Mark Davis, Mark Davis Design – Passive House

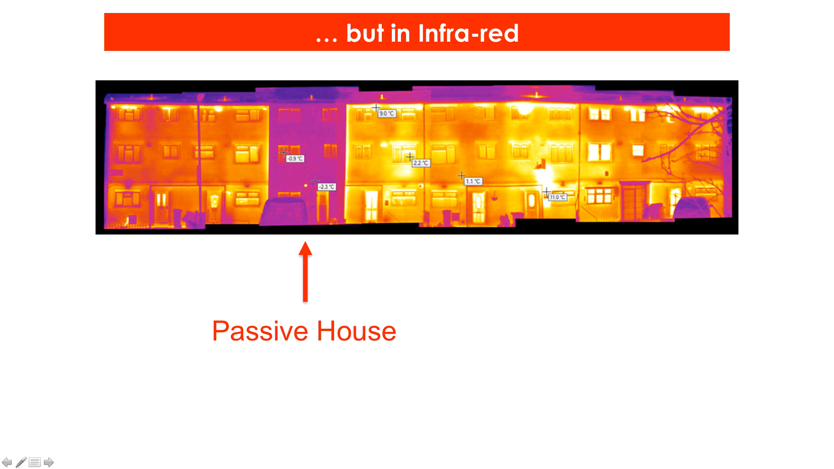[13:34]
It's a row of terraces and as you can see, the Passive House that's been upgraded is leaking far less heat than the rest.